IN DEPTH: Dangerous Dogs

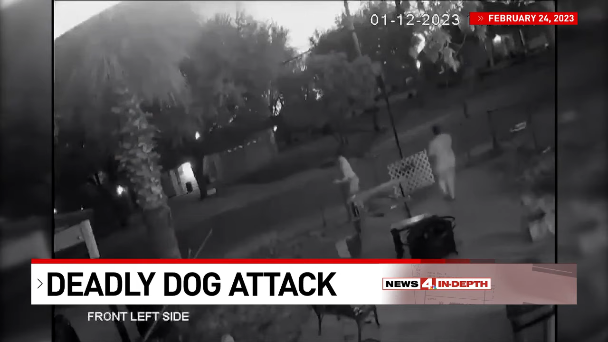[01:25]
It was a brutal mauling, and neighbors used hoses and car horns to try and distract the dogs. Sadly, Ramon died as a result of his injuries.